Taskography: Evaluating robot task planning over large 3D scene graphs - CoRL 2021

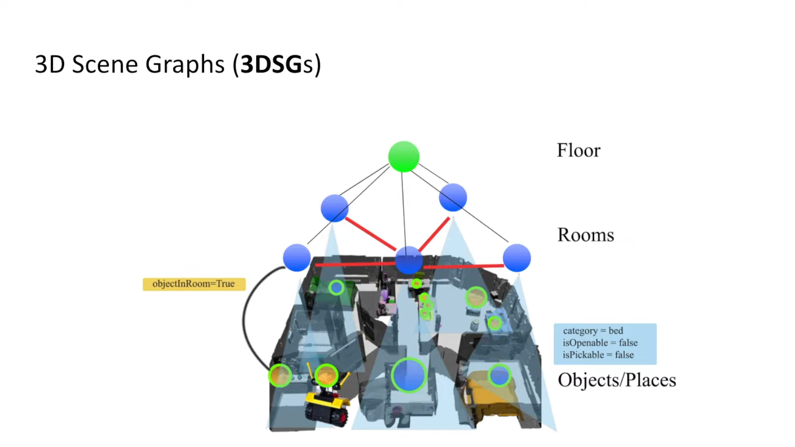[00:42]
Additionally, we annotate edges with binary relational attributes. The taskography benchmark evaluates the performance of modern robot task planners over 3D scene graphs.